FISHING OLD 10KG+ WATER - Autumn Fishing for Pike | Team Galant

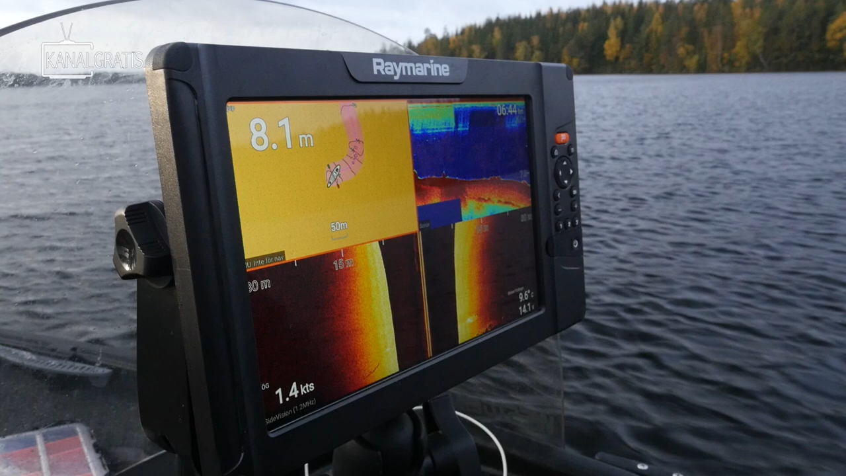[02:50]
On screen: depth 8.1 m, speed 1.4 kn
Ser man alla här stengrund och sånt där.
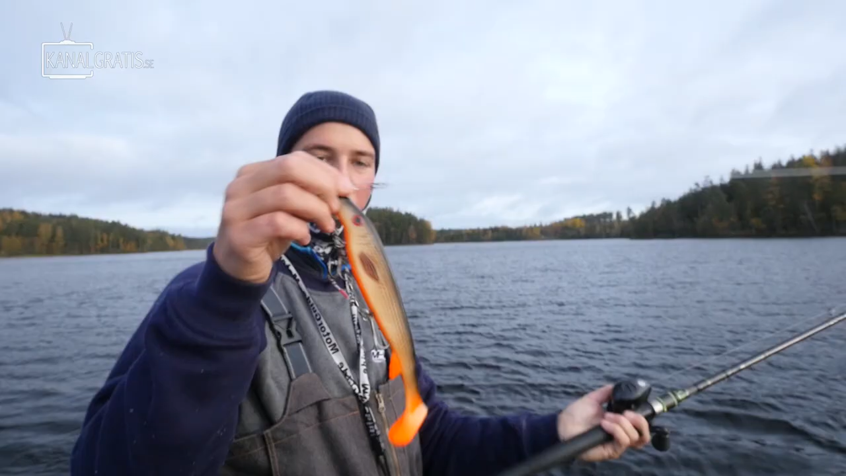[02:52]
Jag börjar med en fatnås. Skitmört. För att det liknar en annan jigg som jag har haft sjukt bra fiske på här. Förr i tiden. Så jag tror på den här idag. Ska vi se. Nu är det ett betestim där med på ekolåret.
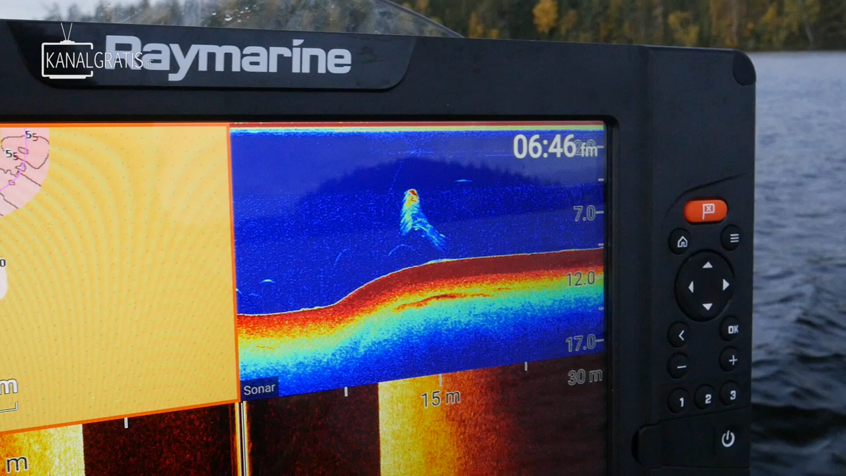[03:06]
Ser rätt ut. Och jag kommer börja med en sharkshad.